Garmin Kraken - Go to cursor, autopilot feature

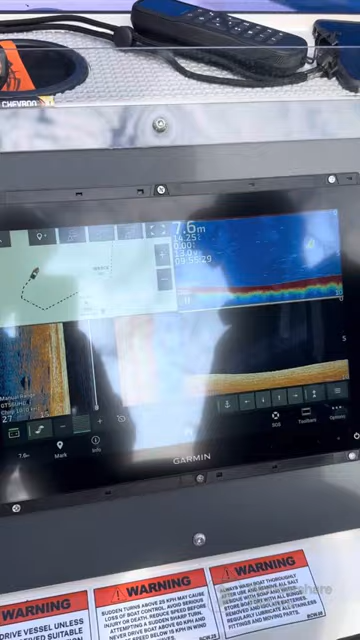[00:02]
On screen: depth 7.6 m
So we're going to demonstrate one of the huge
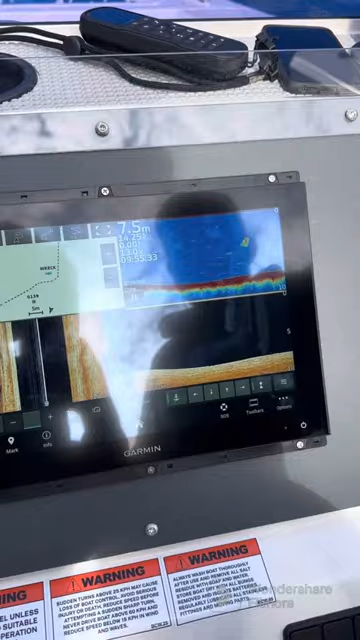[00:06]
On screen: depth 7.5 m
advantages of using a Garmin Kraken or the Garmin Force Electric trolling motor and its integration with the Garmin MFD,
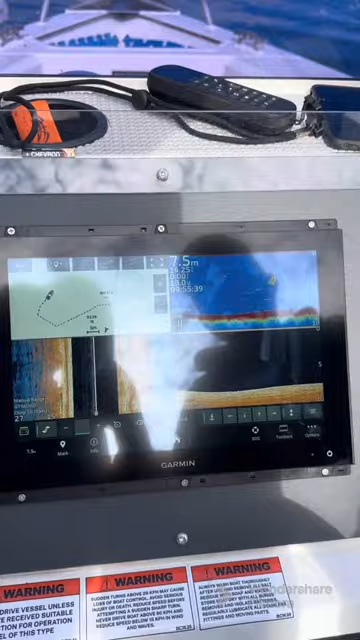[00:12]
On screen: depth 7.5 m
be that the GPS map series or the Eco map series.
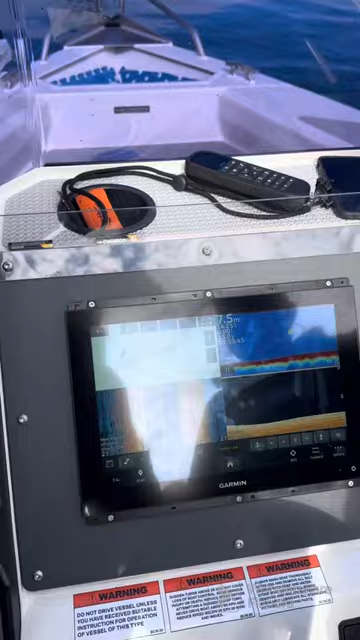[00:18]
The beauty here is we've got wireless connection between the screen and the trolling
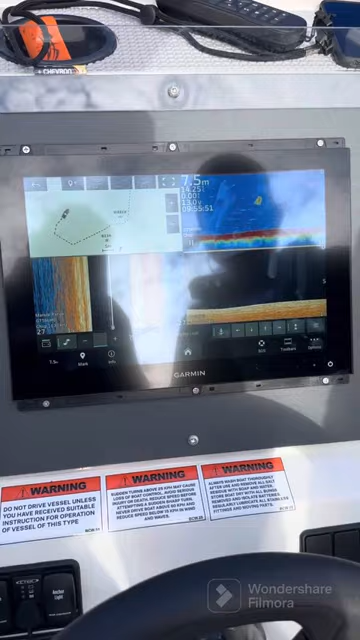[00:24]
motor and it's as simple as touching a waypoint, for instance, this wreck,
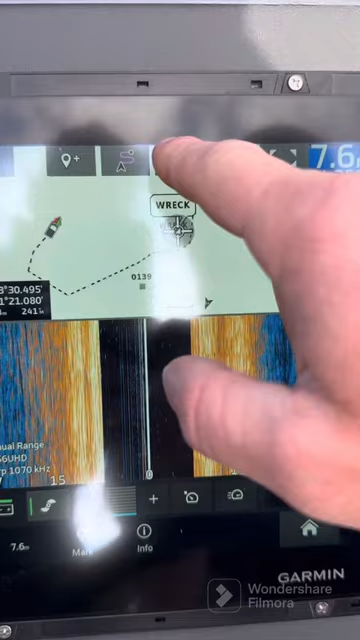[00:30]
telling the chart plotter that we want to go there, it'll ask now to engage the trolling motor and
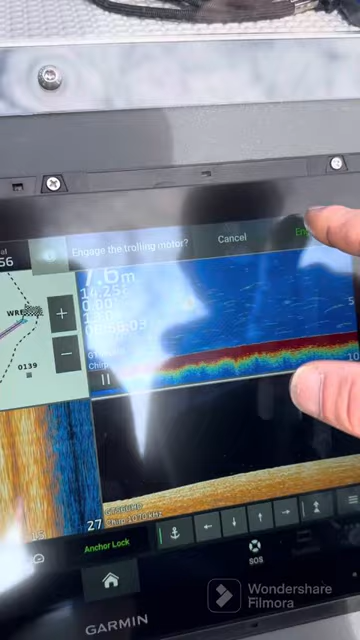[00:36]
On screen: depth 7.6 m
we say engage and now this trolling motor will turn and
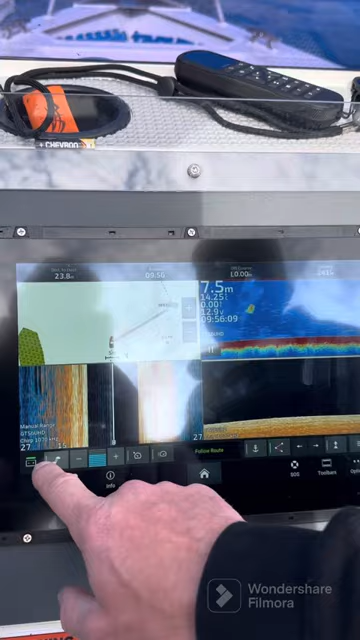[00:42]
On screen: depth 7.5 m
take us to that destination and you'll see here now the boat's turning
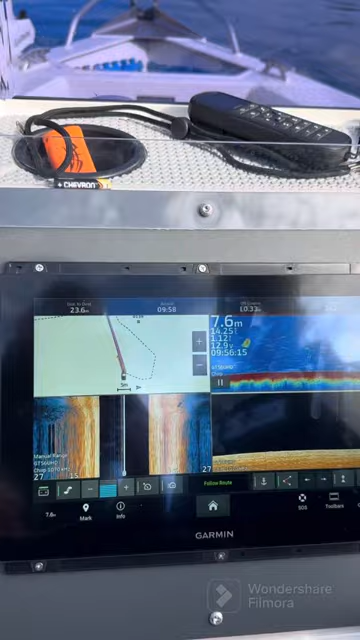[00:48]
On screen: depth 7.6 m
and we can still control the power manually.
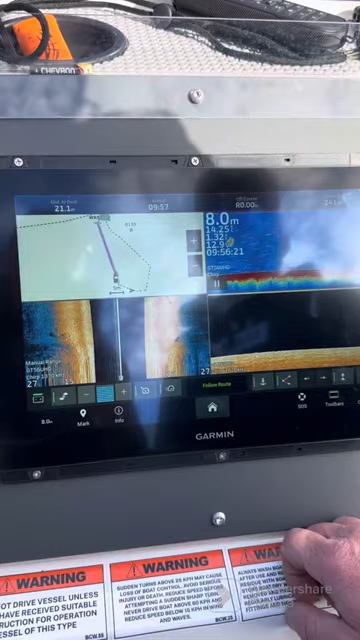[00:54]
On screen: depth 8.0 m
So it's just like an onboard autopilot.
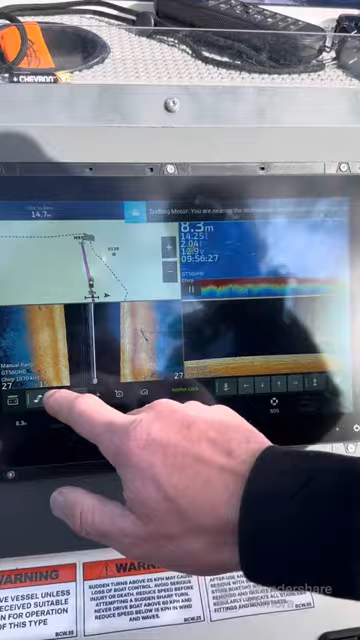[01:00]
On screen: depth 8.3 m
So now it's saying trolling motor is nearing the destination, do you want to switch to anchoring lock mode? Okay.
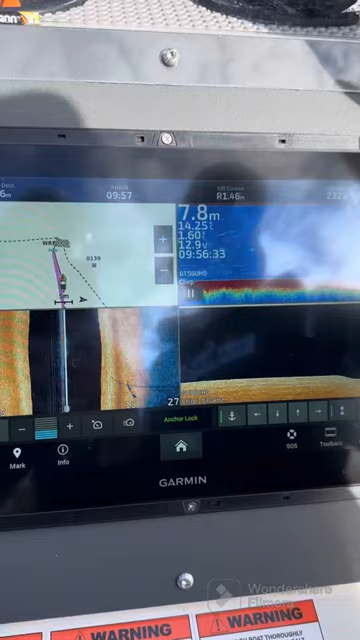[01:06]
On screen: depth 7.8 m
So now it's going to anchor lock on the destination, on the waypoint that we've created or the destinations we've told it to head to.
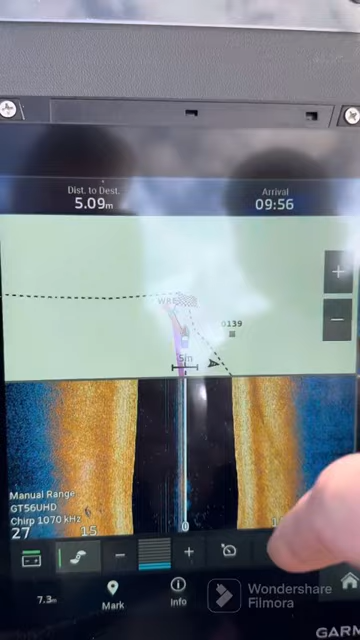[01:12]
So there you go, it's going to stop navigating, it's telling us it's arrived, it's going to give us an alarm.
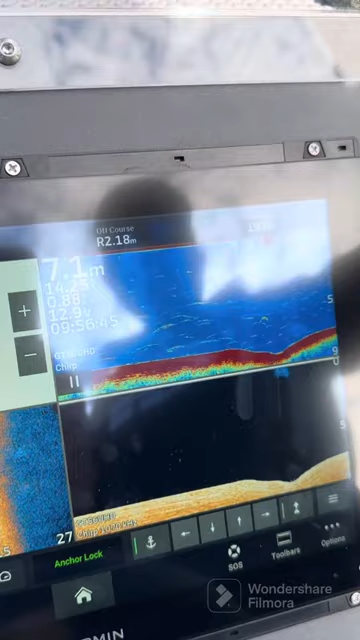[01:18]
On screen: depth 7.1 m
And there is a wreck here,
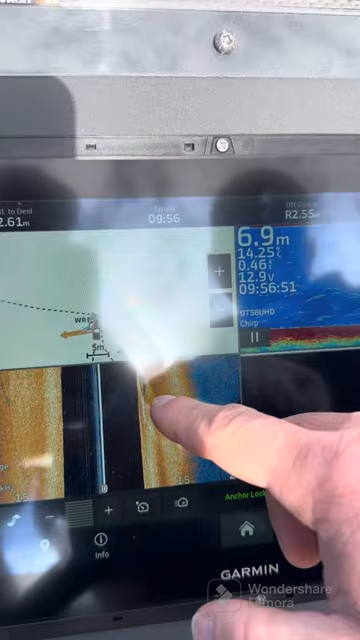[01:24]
On screen: depth 6.9 m
soon we'll start to see that coming up on the side view and on the clear view which is coming up now on both.
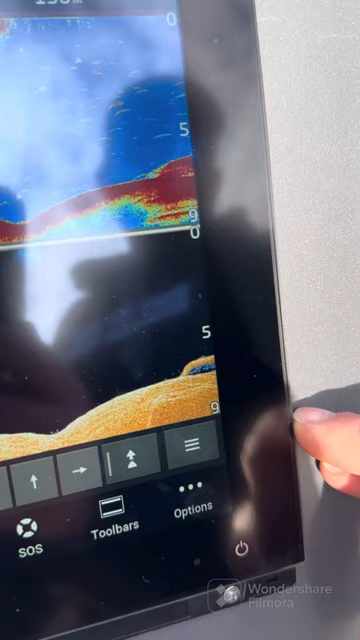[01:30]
There's a sunken boat underneath us at the moment, we're looking at the Garmin GT56 UHD
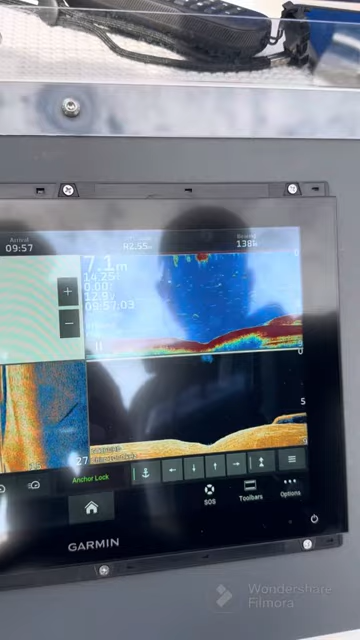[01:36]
On screen: depth 7.1 m
in the clear view and the side view. And we've got a traditional sonar here in the high-wired traditional sonar frequencies.
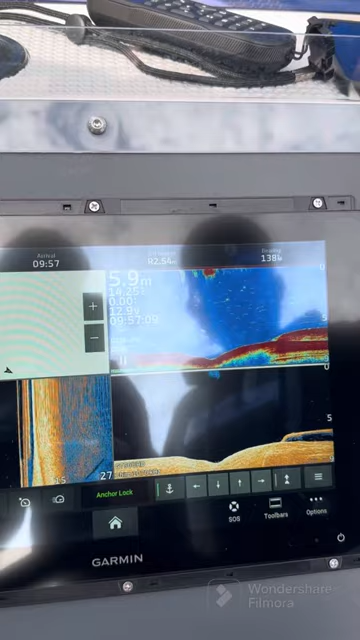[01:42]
On screen: depth 5.9 m
So there we are, we're anchor locked, dead quiet,